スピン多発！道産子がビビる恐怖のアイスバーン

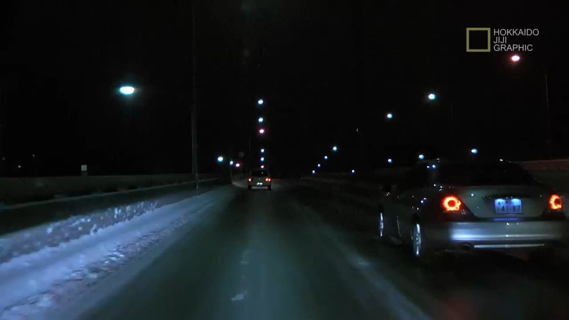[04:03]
特にね、これで見るとね、真ん中の車線と右側の車線が一番滑る状況になってるな。あ、いらっしゃいませ。そうでしょ。これはね、今日はね、皆さん怖いと思うな、これ。そうそう、わだちがね、またね、ほんのわずかなわだちなんだけどね、それでまたね、取られちゃうんですよ。で、カーブなんか、今のところのカーブもそうだけど、逆バンクになってるんですよね。